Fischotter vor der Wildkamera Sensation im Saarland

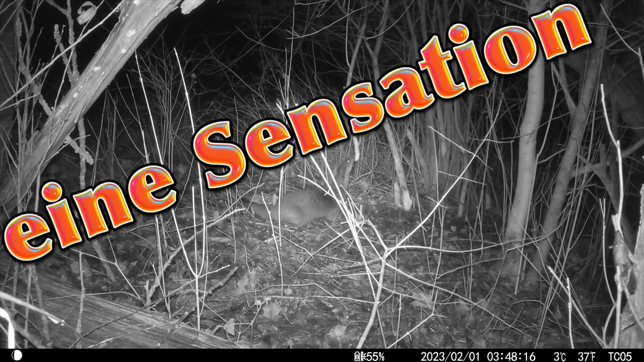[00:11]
Der Fischotter im Saarland Der Fischotter im Saarland, eine neue Säugetierart, die hier plötzlich auftaucht und das vor meiner Wildkamera.
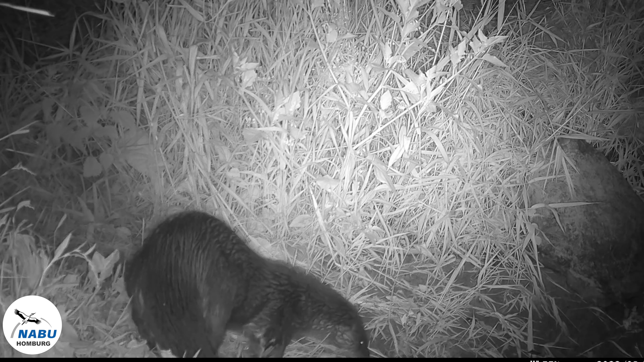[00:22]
Wie mit so vielen Naturschutzthemen gibt es im Saarland hierüber keinerlei Informationen.
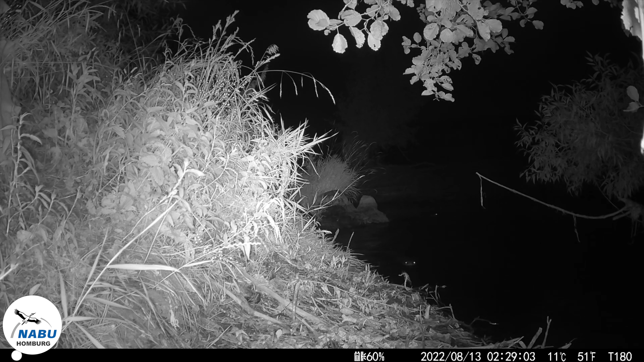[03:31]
Völlig unerwartet, denn der Biber gilt an diesen Bereichen für lange weggewandert. Es heißt also in den ganz offiziellen Unterlagen, den Biber gibt es seit 20 Jahren nicht mehr hier. Und der Biber war die erste Sensation an dieser Stelle. Völlig unterbelichtet von mir war dann das Auftreffen des Fischotters plötzlich vor der Kamera. Und da die Kamera falsch eingestellt war, nämlich nach oben für den Schwarzstorch, habe ich natürlich von dem Fischotter nur den oberen Teil erwischt.
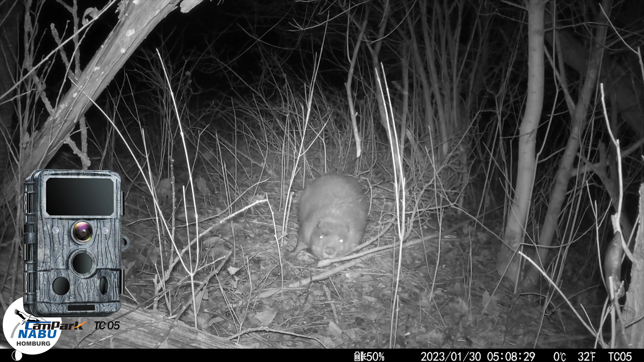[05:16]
Doch wenig später entdeckte ich, dass er sich in einem Gehölz unweit von dieser Fundstelle an kleinere Gegenstände wagt. Wahrscheinlich braucht er Holz, um neu zu bauen. Dort hatte er eine ganze Ecke abgenagt und die holte er sich so nach und nach, wohl in seine neue Burg. Und die Kamera steht dort, um den Biber dort zu beobachten. Doch was ich dann eines Tages sehe, und zwar vor ungefähr zehn Tagen im Schnee, waren die ersten Spuren eines Fischotters.